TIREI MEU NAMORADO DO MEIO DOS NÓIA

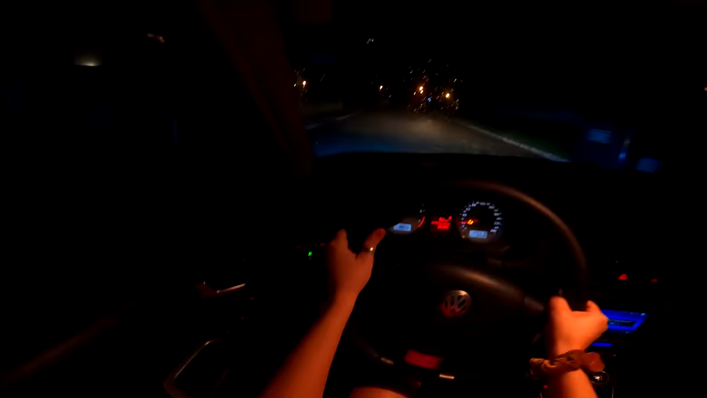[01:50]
Ai, olha a escuridão que é por aqui, cara E eu sozinha Putz grila Mas eu acho que eu acho a rua Cara, eu tô achando que isso aqui não tem saída Meu Deus, a buraqueira Hum Olha o Jonathan, me mata Se eu ferrar com esse carro Ixi, entrei numa rua sem saída Tomei no toba Cara Agora ferrou Eu vou ter que me virar nos 30 Ai, Jesus O nervosismo de dirigir um carro Meu Deus Será que eu taquei a ré ré certo?